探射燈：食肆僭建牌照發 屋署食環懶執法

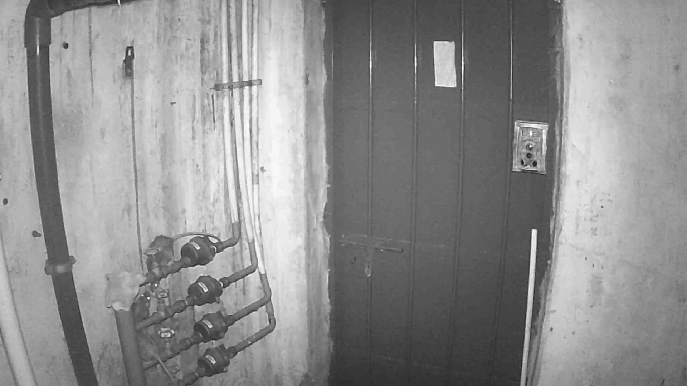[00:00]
这个位于大围即寿里附近的天井似乎成为了老鼠乐园。